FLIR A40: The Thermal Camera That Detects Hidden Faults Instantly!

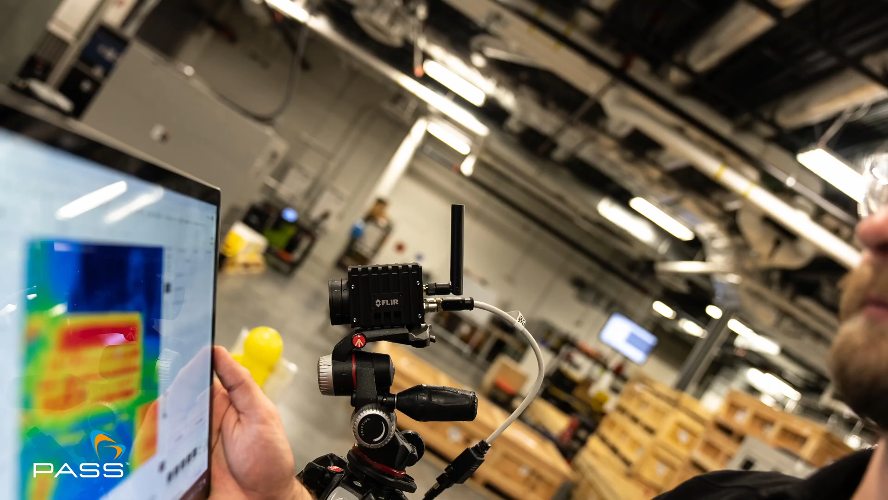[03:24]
The same goes for construction site, where you can have a chemical that can ignite, or if you have a wire that's overheating because of loading.
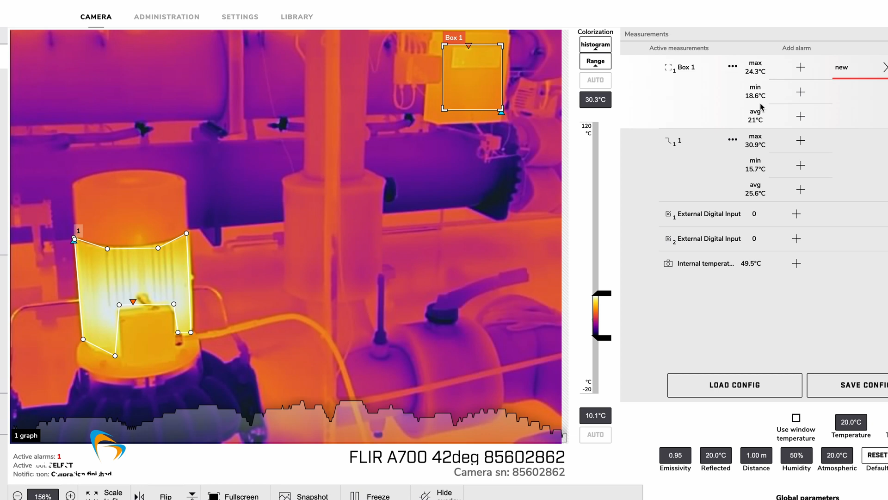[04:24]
And as a hot spot develops, this has the ability, you can go into the web interface, do your setting, do the temperature setting.
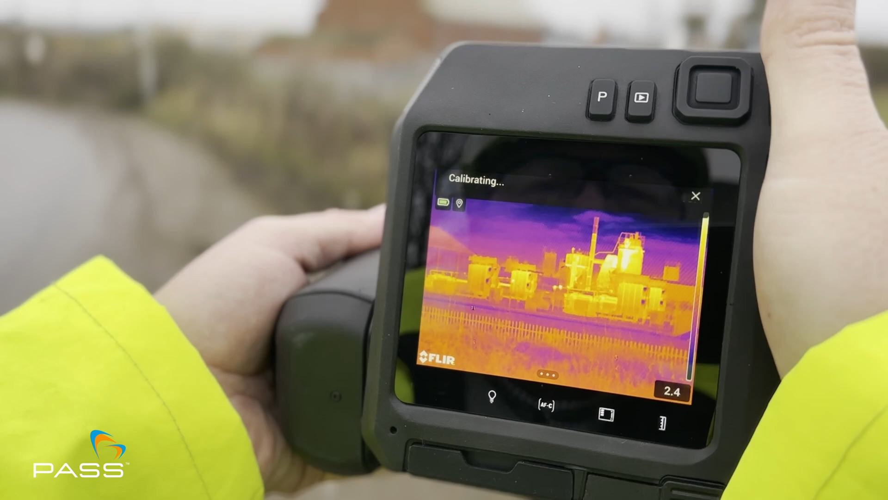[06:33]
Even with handheld thermal imaging cameras, those are scanned at one point in time where these can keep running 24-7. Yes, exactly.
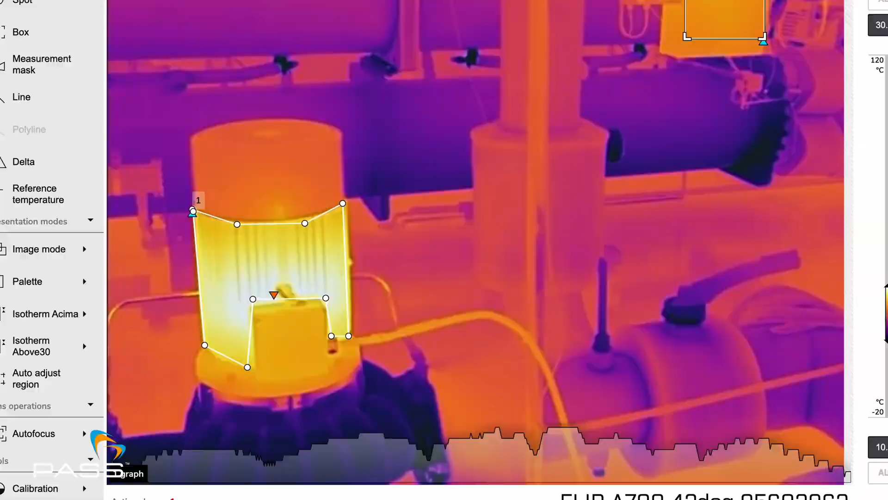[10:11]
And then you mount your camera at the location where you want it.
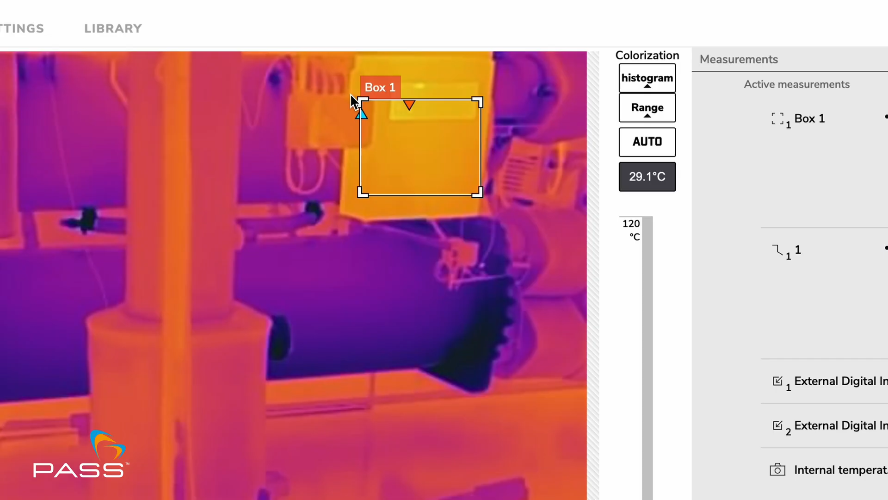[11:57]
On screen: scale top 120°C
So you can make an ROI and you can define that, okay, if the temperature goes above 100 degrees Celsius,
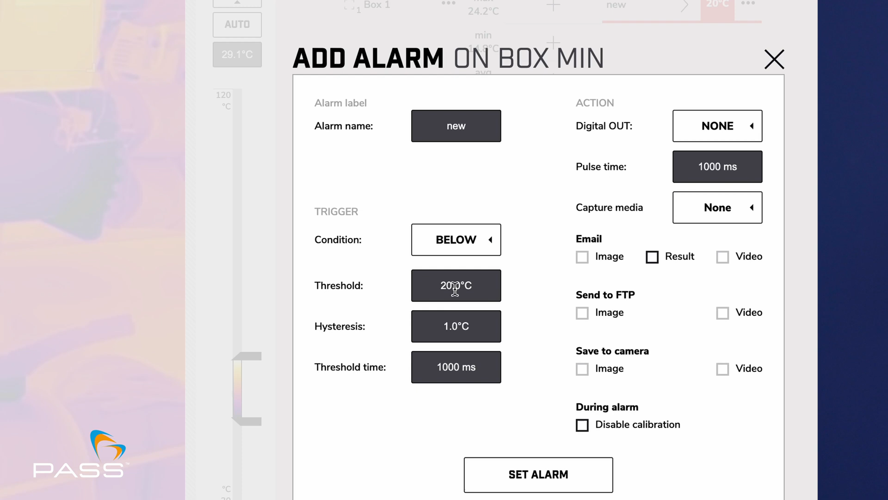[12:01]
I want an orange alarm. If the temperature goes above 150 degrees Celsius, I want a red alarm.
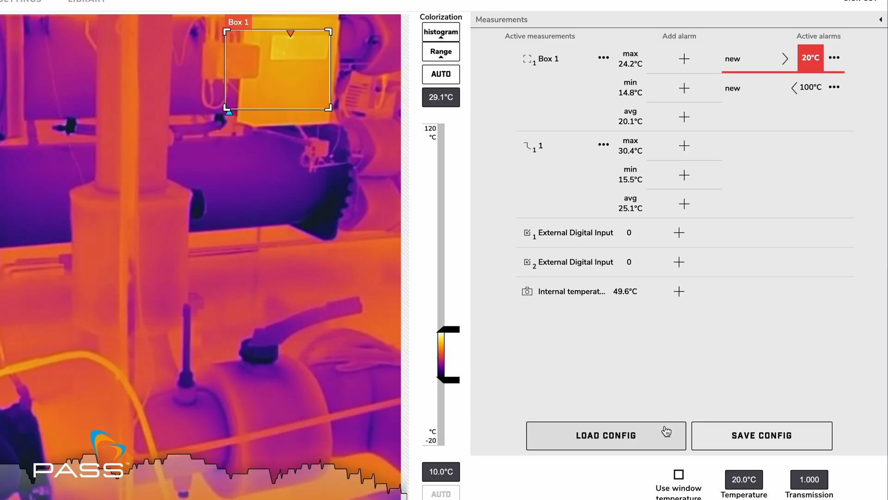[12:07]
So you can categorize it using your automation system for that alarm. Or you can use the digital out of the camera.
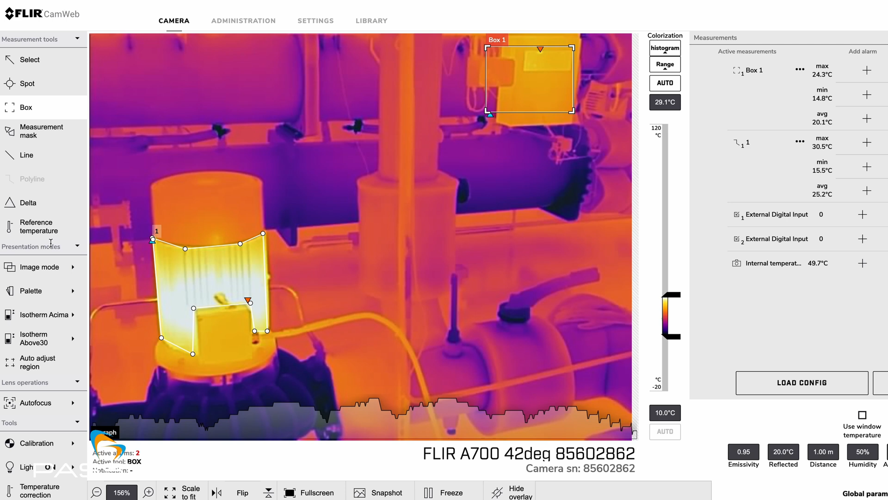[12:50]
So you have a spot tool you can use, you can put a rectangle, you can put a polygon or a measurement mask, or you can select the color palette that you want. You can select an isotherm.